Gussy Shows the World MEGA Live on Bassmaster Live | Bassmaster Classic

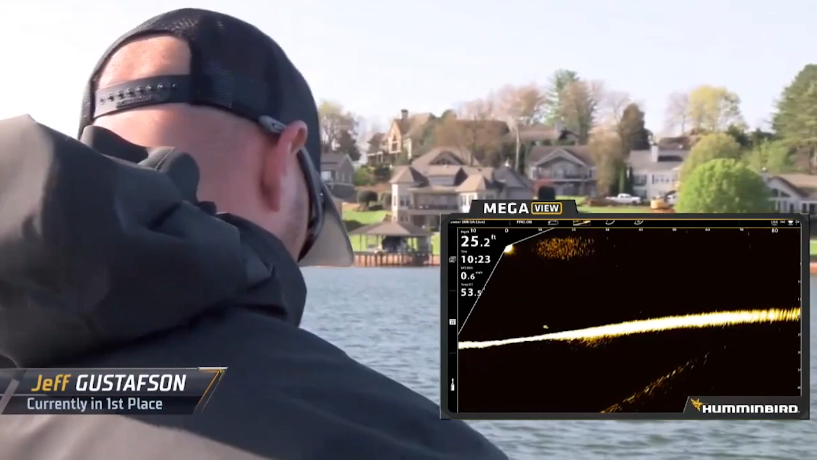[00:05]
Oh, there's one. Looking at his home of Urban Megalive, forward-facing sonar, and that's exactly what you want to see right there.
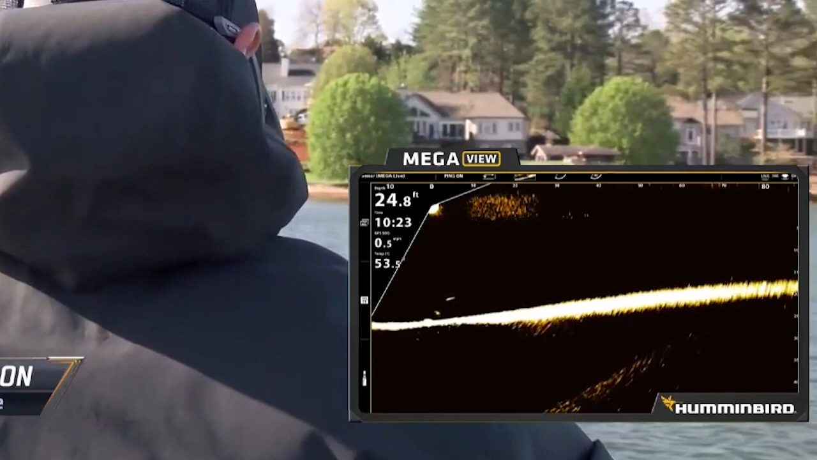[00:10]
On screen: depth 24.8 ft
There's a fish right there around Gustafson's bait.
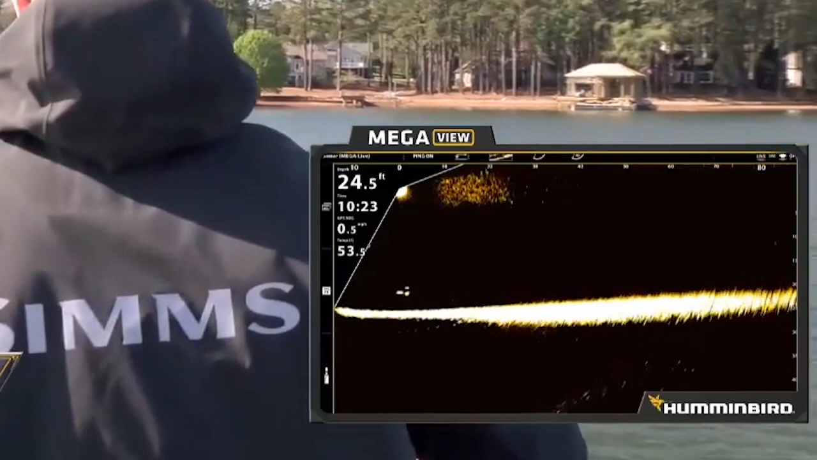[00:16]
On screen: depth 24.5 ft
There's three of them. Oh, he's going to get a bite. He's hooked up. Got one.
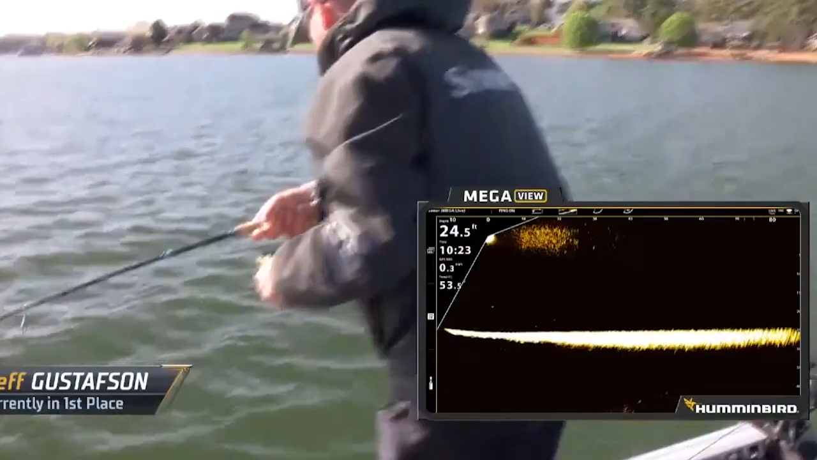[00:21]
On screen: depth 24.5 ft
See him coming up to the bat is awesome. Oh, this is a good one, too. You can see it go back down.